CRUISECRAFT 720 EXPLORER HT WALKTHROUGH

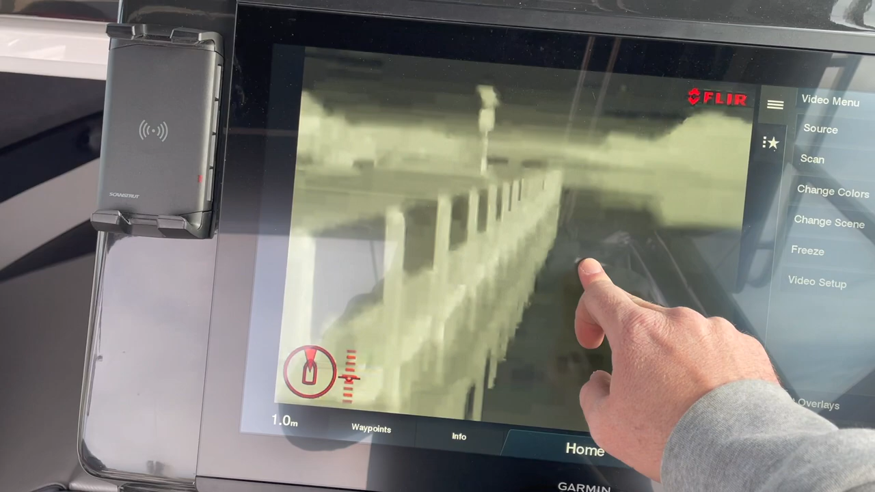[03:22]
You can see even in the daytime, it's pretty impressive.